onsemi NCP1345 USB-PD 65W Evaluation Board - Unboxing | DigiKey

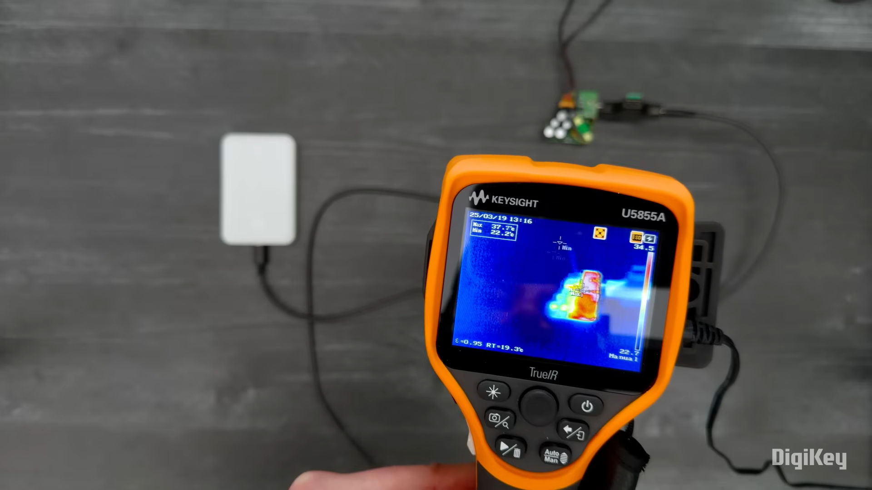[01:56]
And you can see the max temperature on the board is around 37 degrees Celsius.
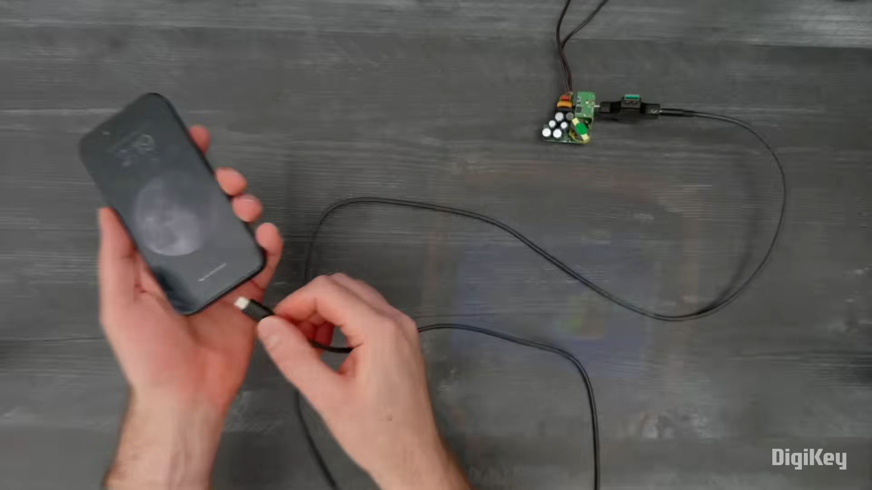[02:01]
Next up is a smartphone. This is drawing approximately 9 volts and 2 amps.
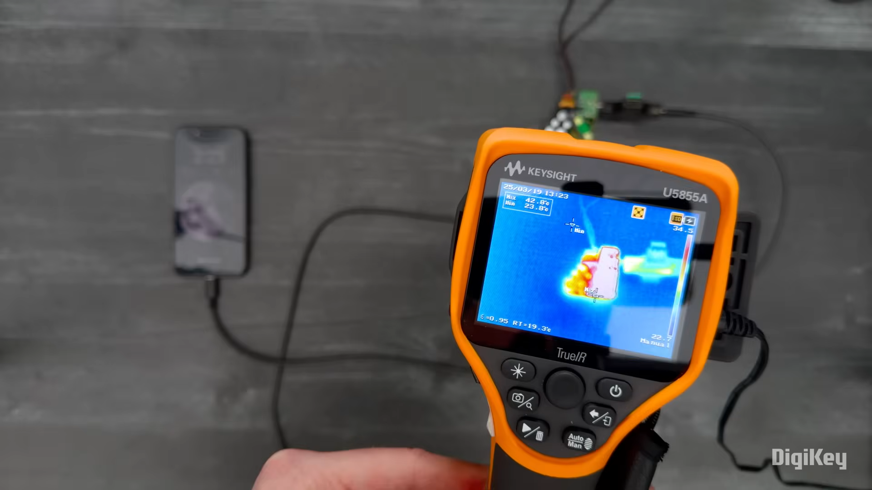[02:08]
And now the max temperature is around 44 degrees. Finally, we have a laptop, which is drawing 54 watts at 20 volts and 2.7 amps. Even running near its full 65 watt output,
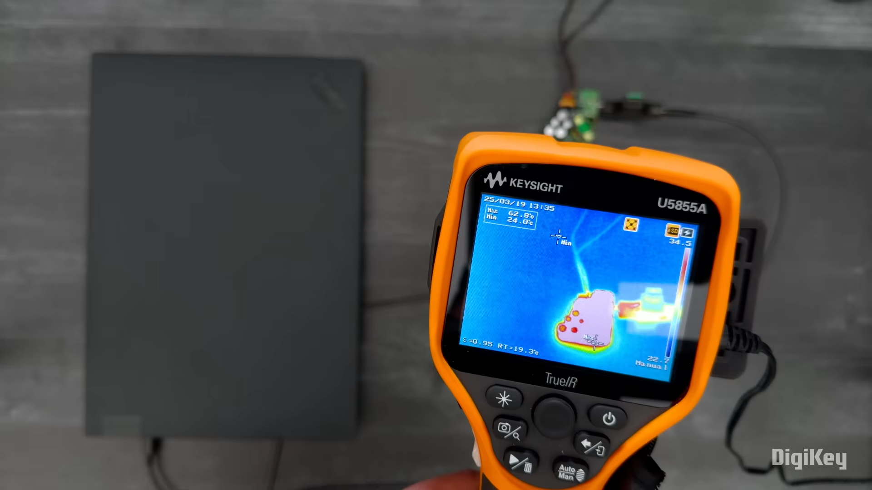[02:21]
the high efficiency minimizes self-heating, with the max temperature reading around 64 degrees.